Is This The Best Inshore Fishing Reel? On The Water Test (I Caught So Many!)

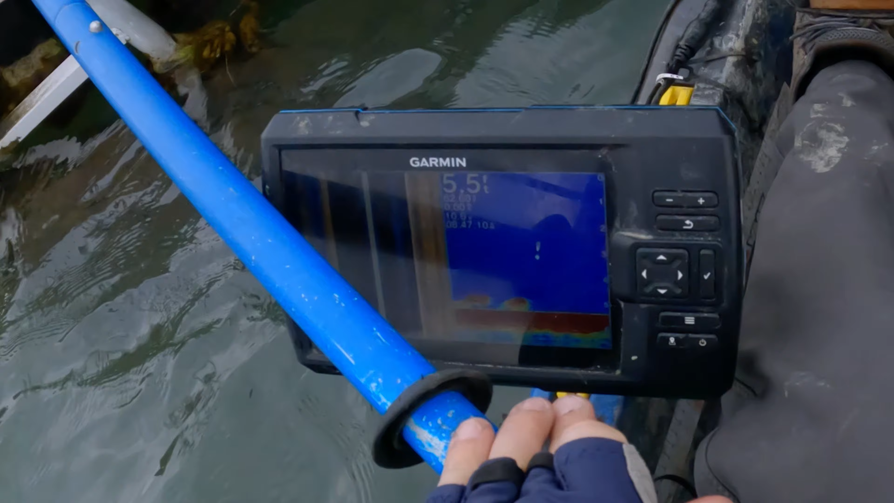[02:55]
All right, because it's only like five five and a half feet deep.